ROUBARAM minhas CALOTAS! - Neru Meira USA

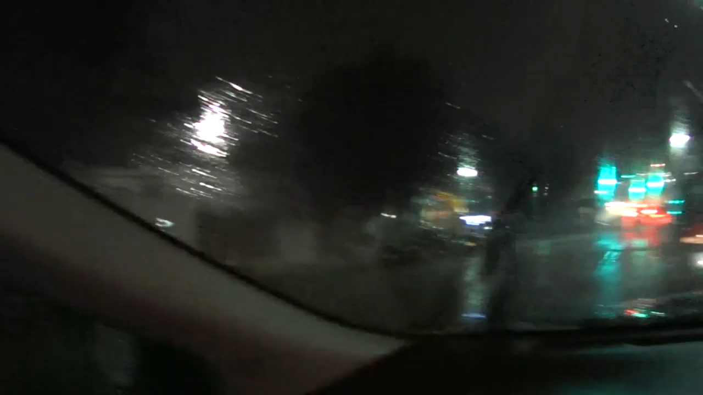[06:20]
Mano, tá chovendo muito Se liga E tem gente em cima do carro lá Não sei se vai dar pra ver
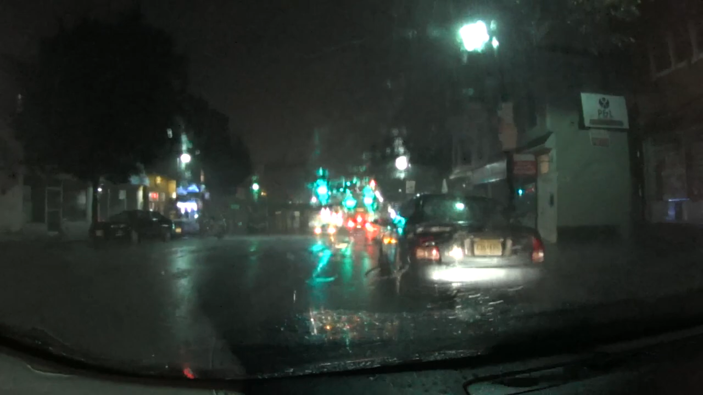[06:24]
A galera entrou embaixo do túnel ali Tá tipo lotadaço de água,